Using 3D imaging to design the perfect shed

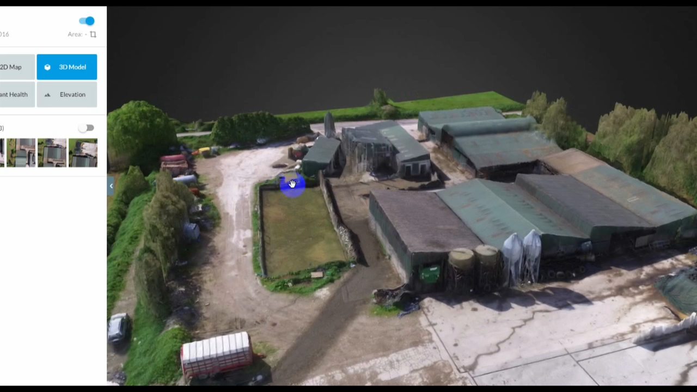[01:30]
This actually processes all the different photographs, joins them together and it actually creates a full 3D pine cloud. So it's a full 3D model of the buildings, trees,
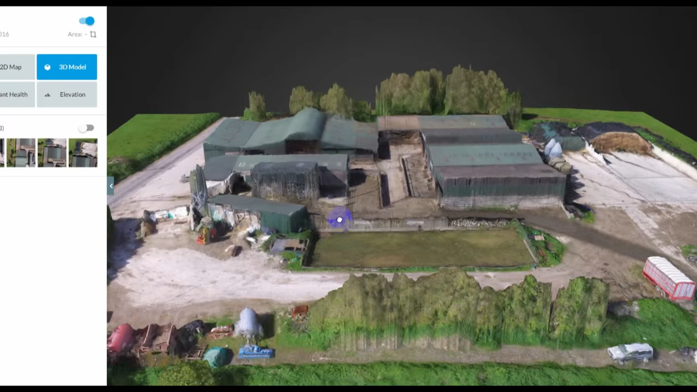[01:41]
anything basically that's in that yard will be modeled.
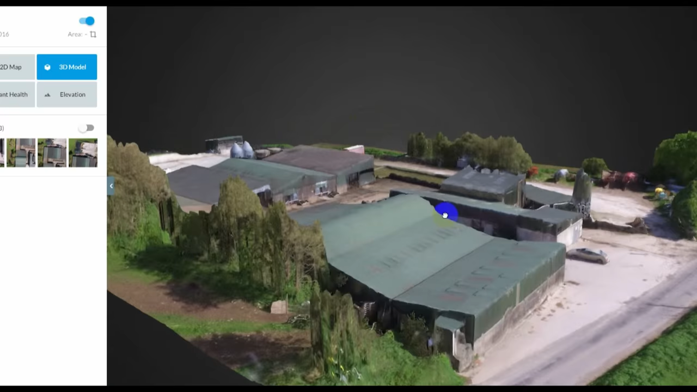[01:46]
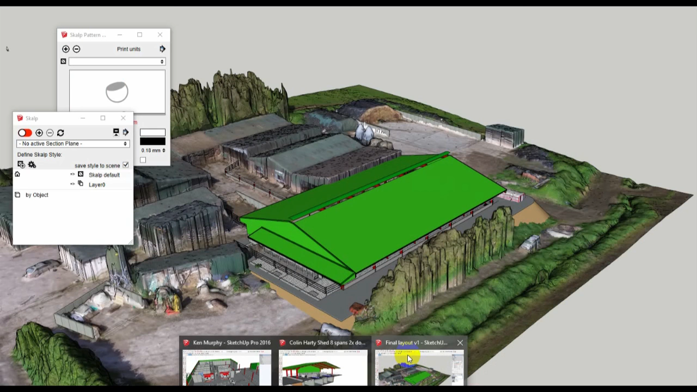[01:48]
First of all, we'll bring in that 3D pine cloud into
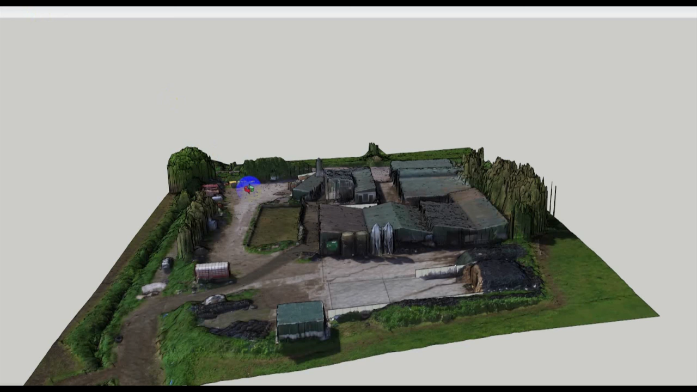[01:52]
the drone software and in there then we'll add in maybe details that have
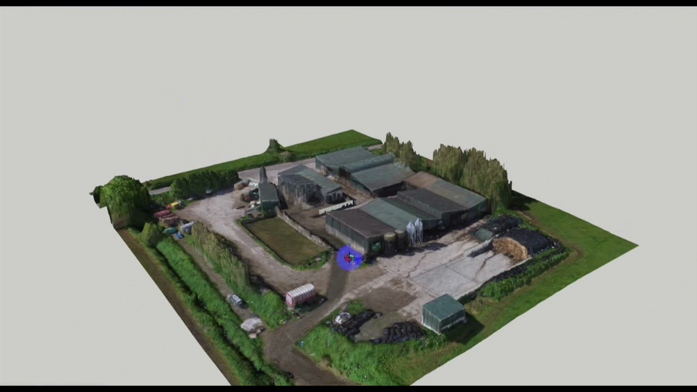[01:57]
been missed by the survey such as the walls, bits and pieces that might be needed, maybe some gates as well.
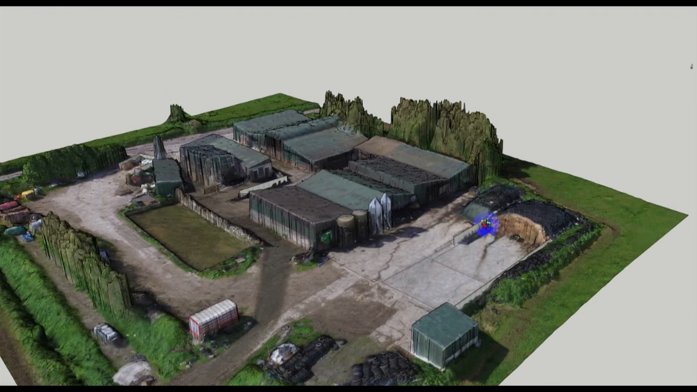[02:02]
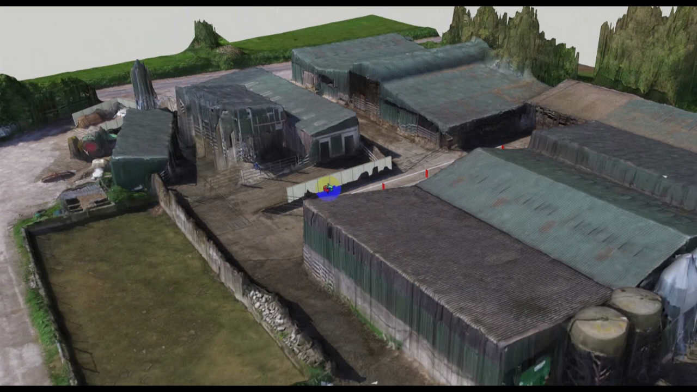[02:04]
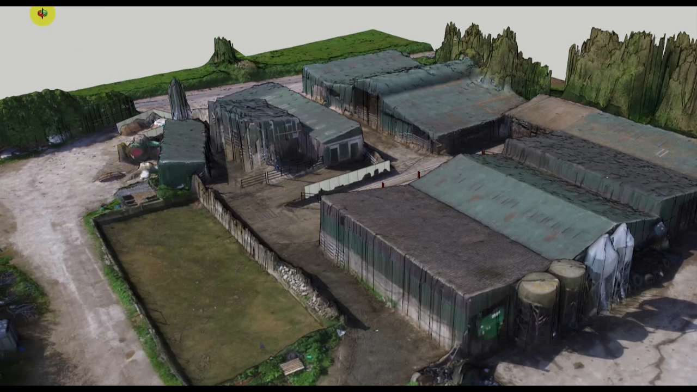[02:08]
So then what we can do is we can combine the actual 3D model of the building into the existing farm yard.
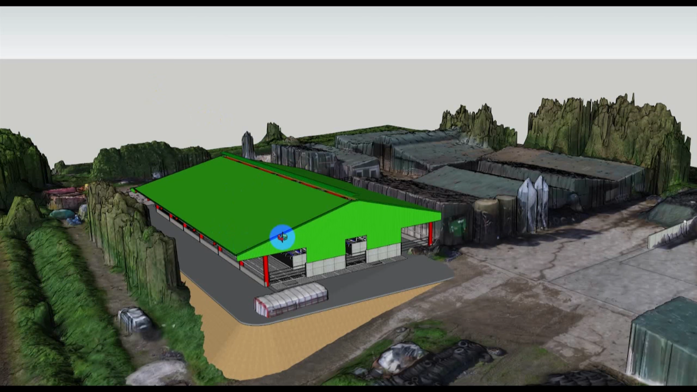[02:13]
So what you're doing is we're actually placing the proposed new building down in the existing farm yard so you can see how it's going to fit and how it's going to work.
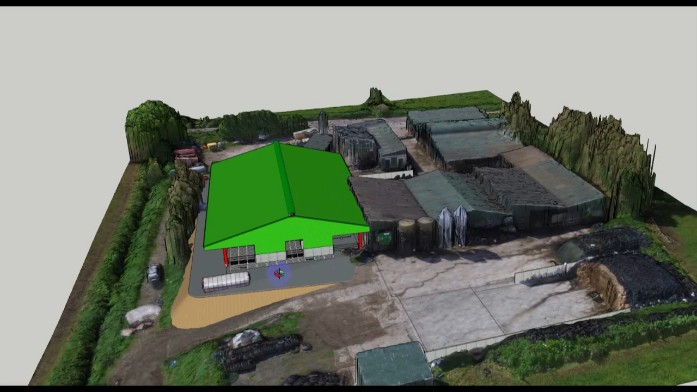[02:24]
The beauty of doing this is that it's, I suppose, completely 3D.
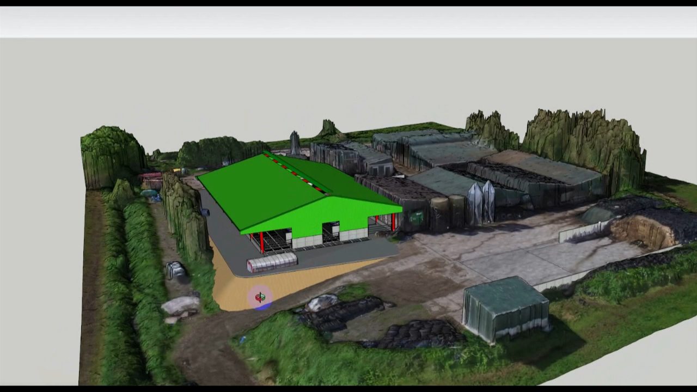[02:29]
You can see the bull layout, you can see access paths, how they're going to be affected.
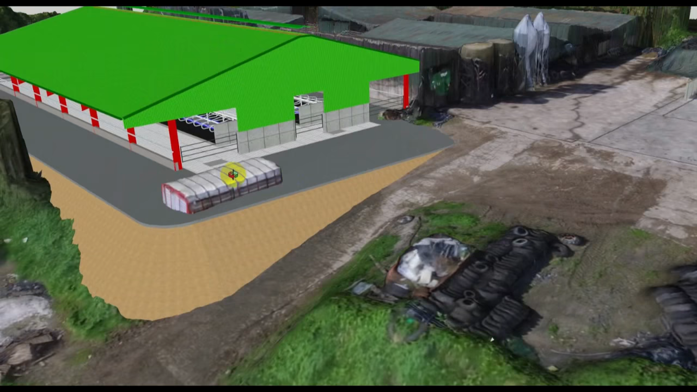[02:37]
You can see the bits of the trailer still poking up here from the other model.
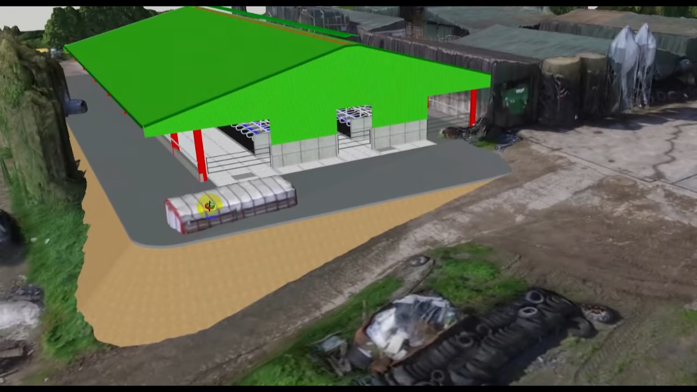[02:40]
Feed passages, how they're going to work, so access up along, in this case now the cows, you can look at the route the cows are going to have to take,
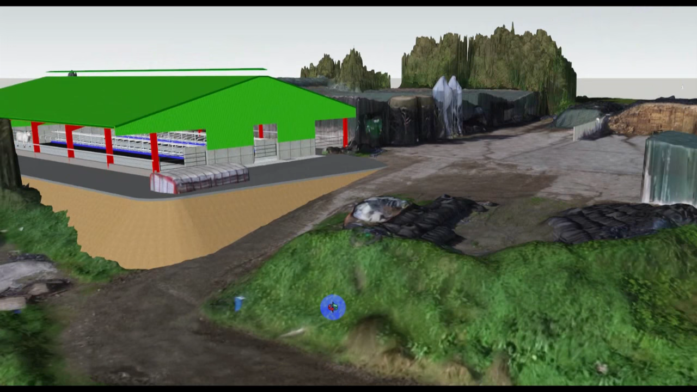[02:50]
coming along up and into the passageway here,